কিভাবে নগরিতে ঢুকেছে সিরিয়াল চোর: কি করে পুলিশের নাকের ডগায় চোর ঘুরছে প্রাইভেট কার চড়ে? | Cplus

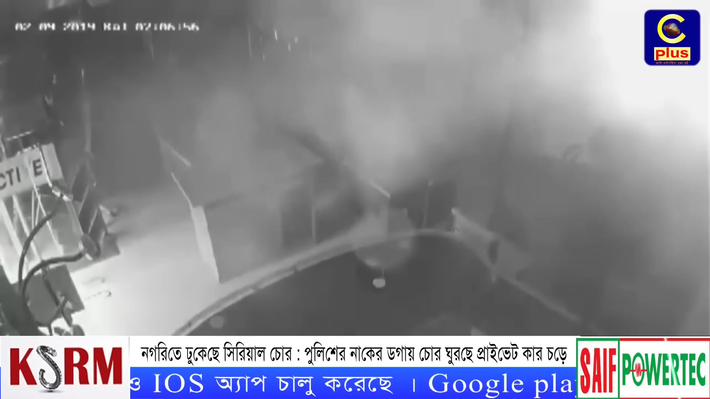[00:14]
મોતુંં ફાણિશાર સોરીગોરીલ લોઈ જાંએર સીસીડીબી ગોત નવી ફેબ્રીવરી એ પ્રાઇટ કરાર સોરીગોરી દાઈગીયેલ ફુટેસ અનારારે દહેલામ